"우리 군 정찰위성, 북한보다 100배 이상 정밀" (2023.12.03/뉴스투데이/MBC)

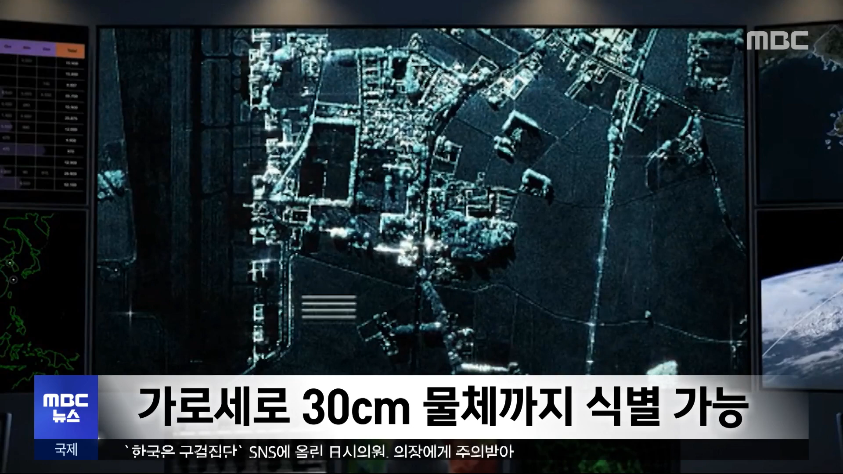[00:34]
차량의 종류는 물론 사람이 걸어가는 동선까지 파악할 수 있는 성능입니다.